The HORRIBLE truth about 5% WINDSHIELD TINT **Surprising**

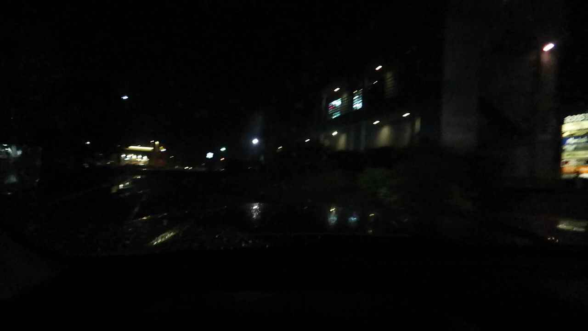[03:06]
Let's go to the main road and check it out. The rain's making it a little bit worse too.
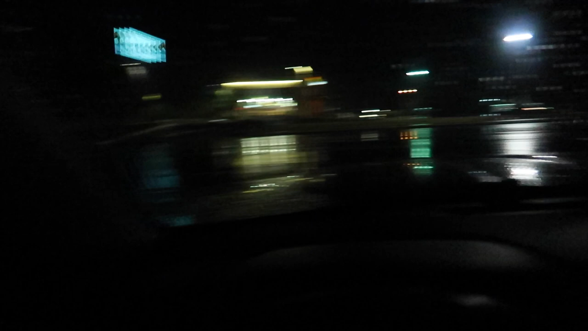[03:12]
That's pretty bad though. I mean, that's... That's pretty freaking dark.